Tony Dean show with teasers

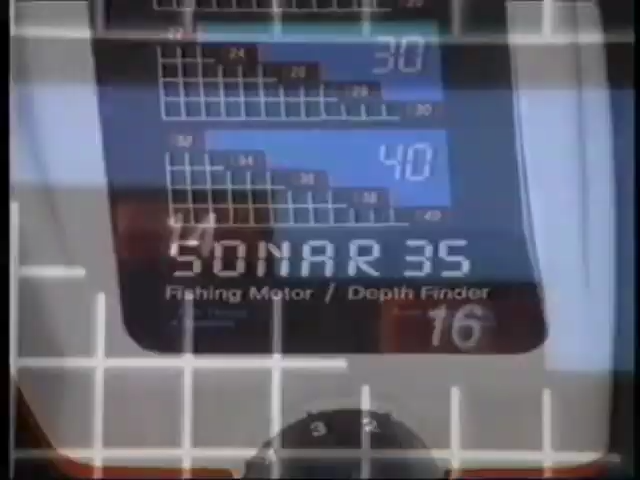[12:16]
Switch on the self-contained sonar system.
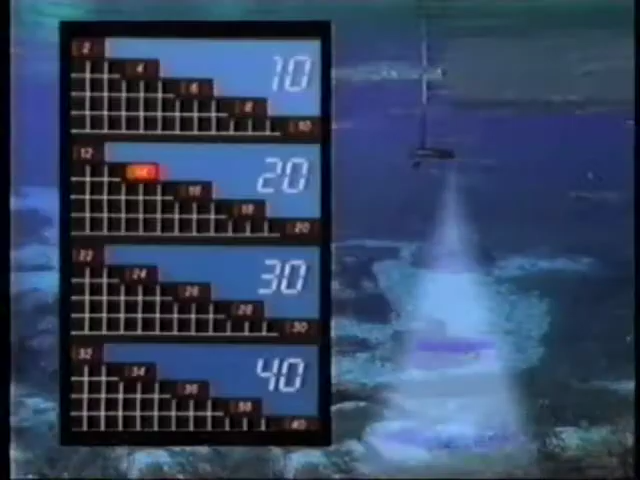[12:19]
Bright LEDs light up in the four-range display to show you the depth at a glance.
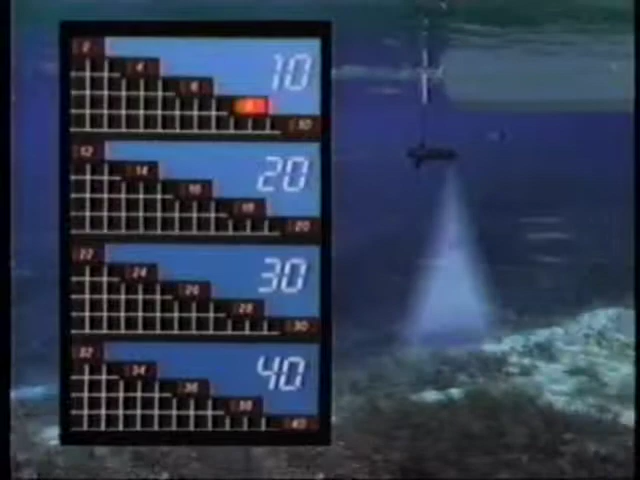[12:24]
Minn Kota Sonar 35 is the motor that measures depth.